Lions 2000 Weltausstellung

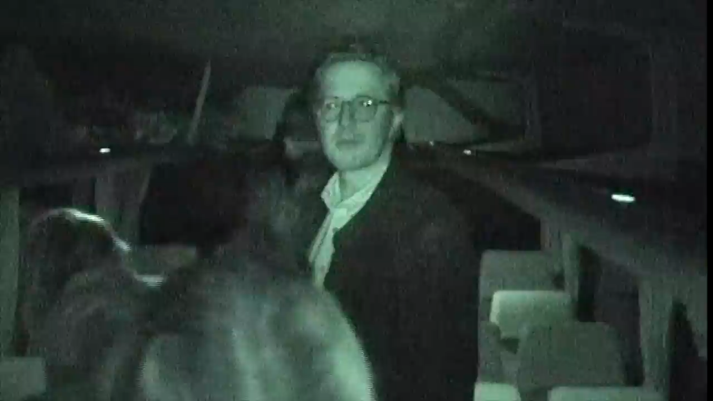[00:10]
Albrecht, ist das sowieso nichts drauf. Doch, das ist Infrarot.
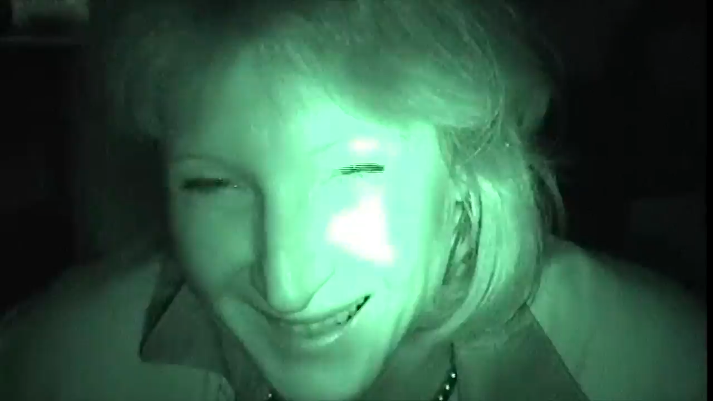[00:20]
Ich schon mal geweckt heute Morgen. Ob der auch schon wach ist. Kann es in der Dunkelheit was werden? Nimmt er da noch was?
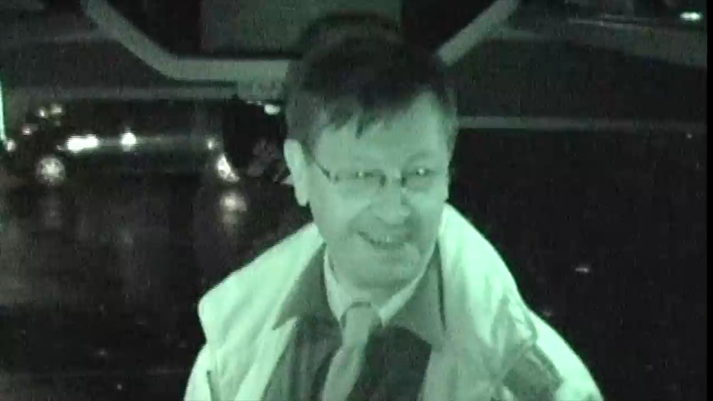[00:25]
Ja, mit Infrarot geht das alles. Ja, natürlich.
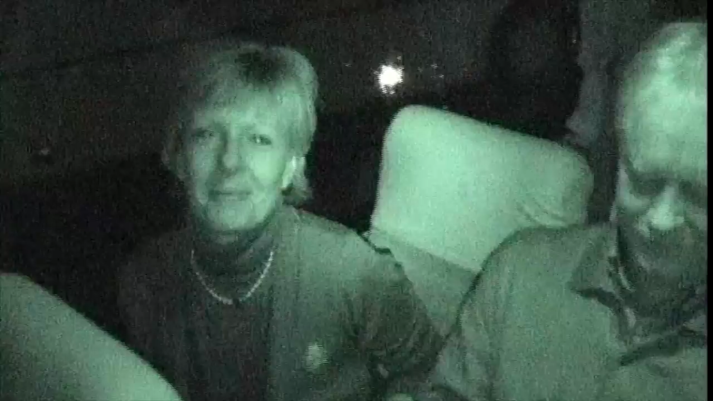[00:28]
Ja? Albrecht, heute Morgen ist noch gar nicht so. Bitte?
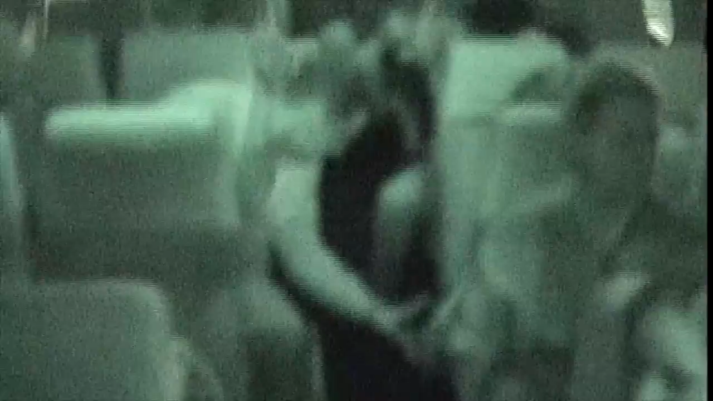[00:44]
Nein. Wir müssen acht geben, wir werden zu ihm gefilmt, ja?